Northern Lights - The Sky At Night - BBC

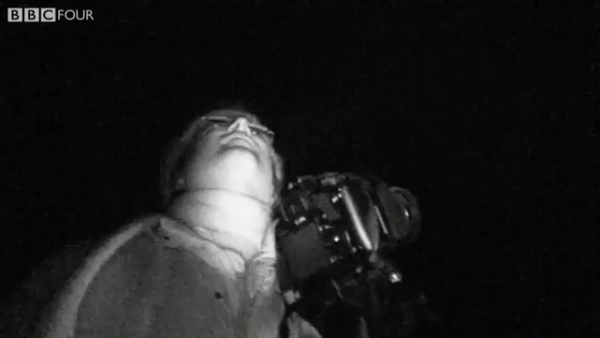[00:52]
To avoid disturbing our view of the sky, we've switched to an infrared camera.